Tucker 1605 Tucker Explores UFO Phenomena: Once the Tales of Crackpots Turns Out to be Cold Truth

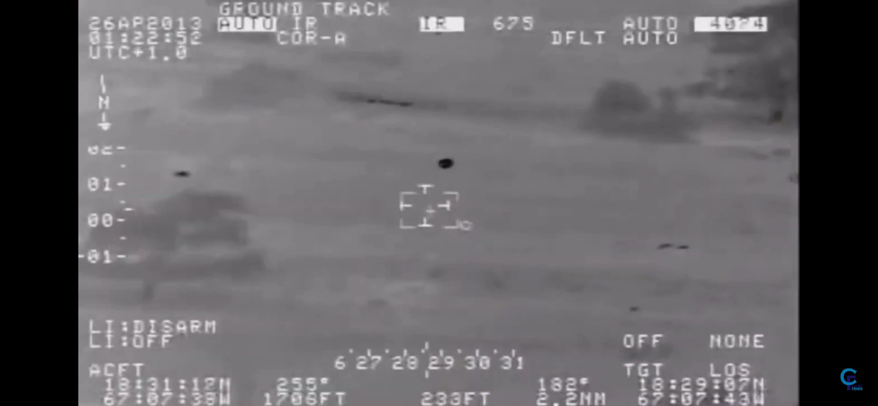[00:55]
UFOs are real. They've been well-documented by our government for many years.
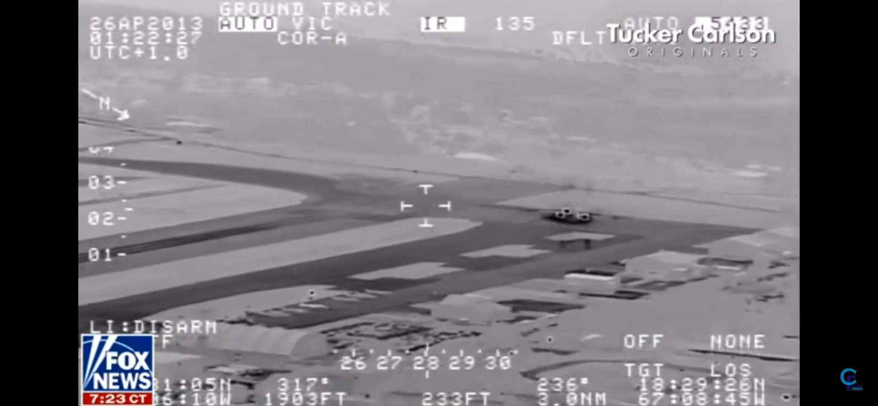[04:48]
This footage from a DHS patrol plane shows a five-foot-long object moving at more than 100 miles an hour off the coast of Puerto Rico. Look at this thing.
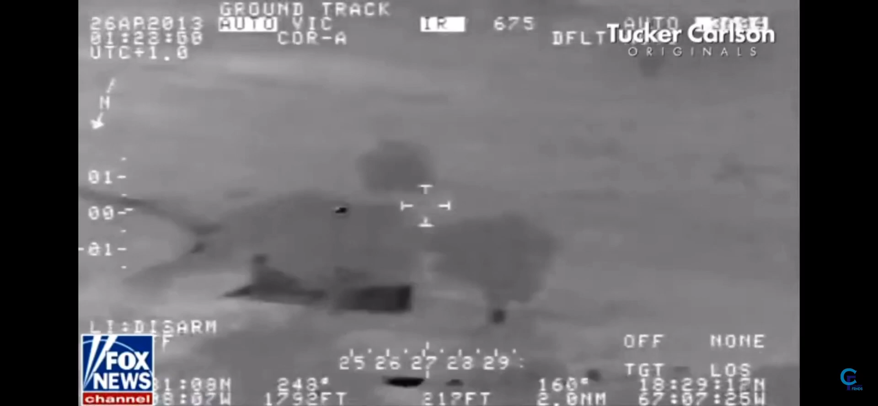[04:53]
It's traveling much faster than it should. How many aircrafts do we know can dive into the ocean? But these craft effortlessly go back and forth between the water and the air.
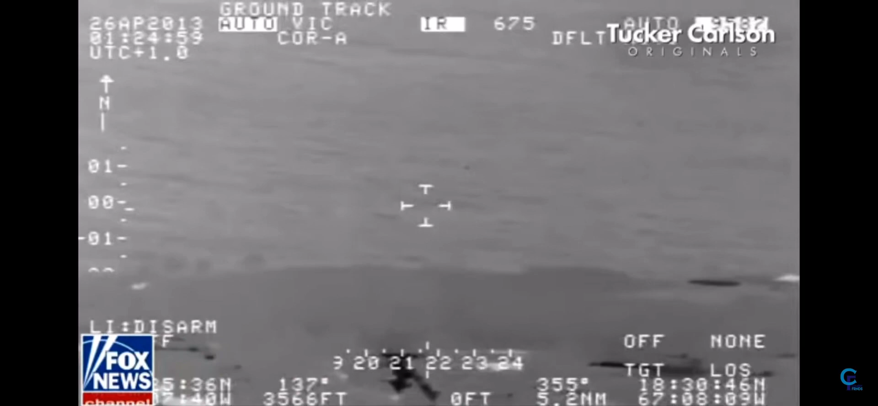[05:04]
Our missiles cannot do that. The stresses will be enough to rip the metal apart. The U.S.
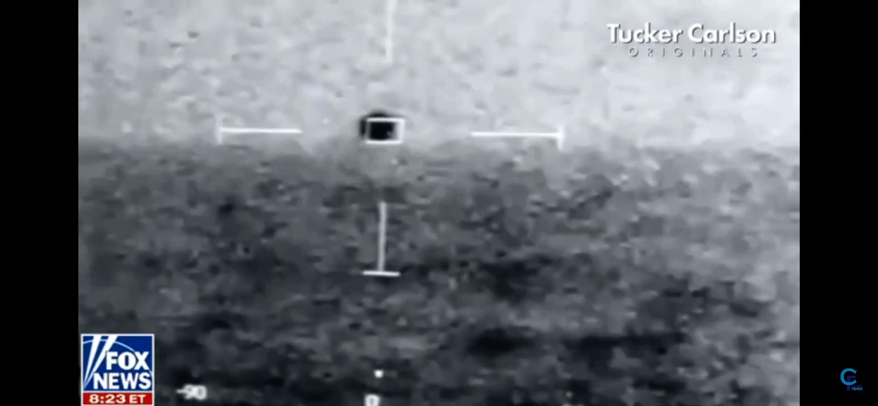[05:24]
After years of official denials, in early 2021, the federal government declassified video of some of the Navy's closest encounters. We're just seeing a fraction of what the military has in its archives,
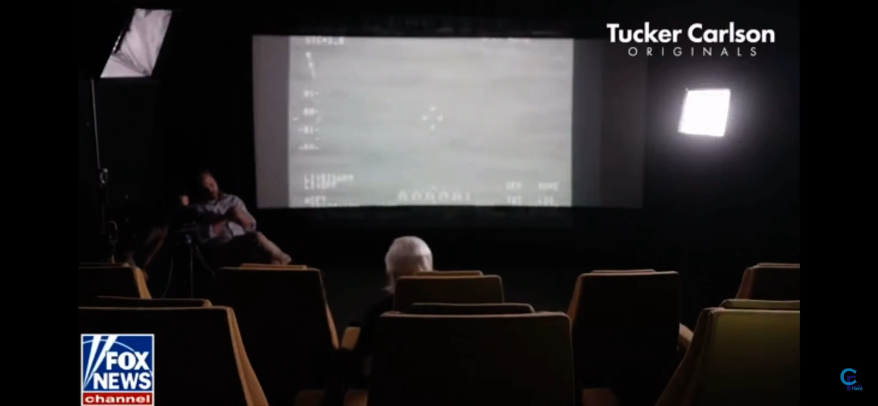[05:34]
and it's enough to make your jaw hit the floor. The Navy pilot shot this video off the coast of Florida in 2015.
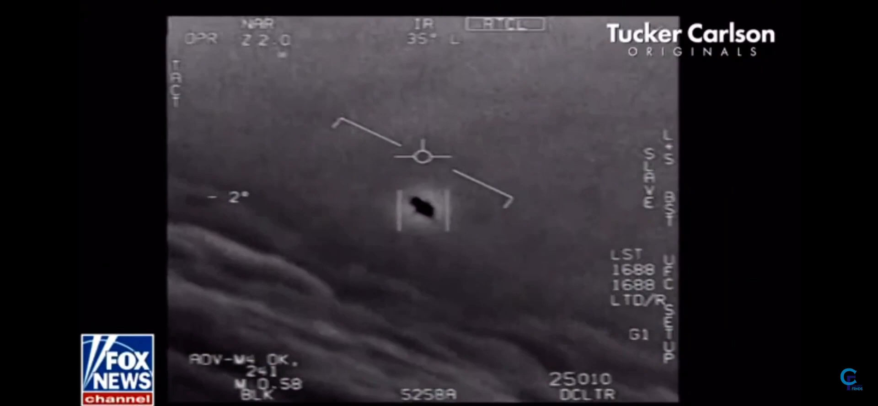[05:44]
You can actually calculate how fast it's moving, the altitude, because we have the cameras, the equipment.
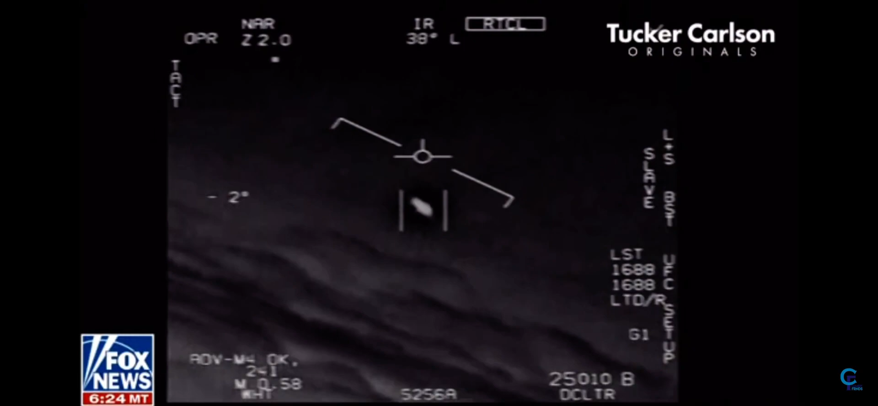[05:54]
We're all going against the wind. The wind's 120 knots from the west. And this object does things that no known aircraft can duplicate.
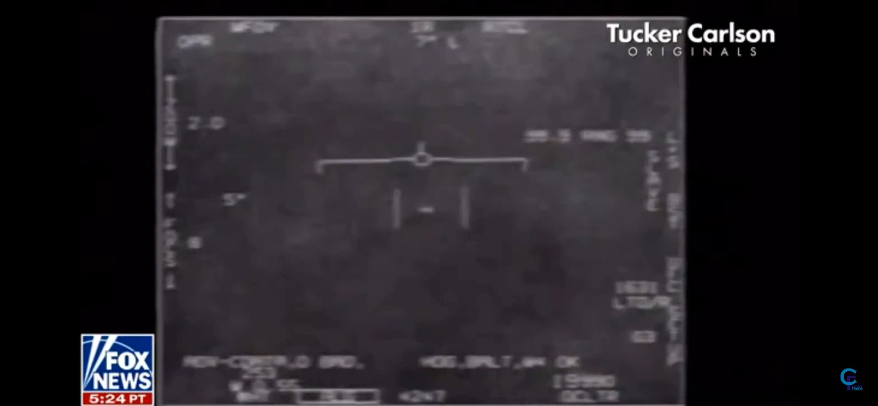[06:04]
These objects that we see on videotapes can do what we think no Chinese, no Russian, or no U.S.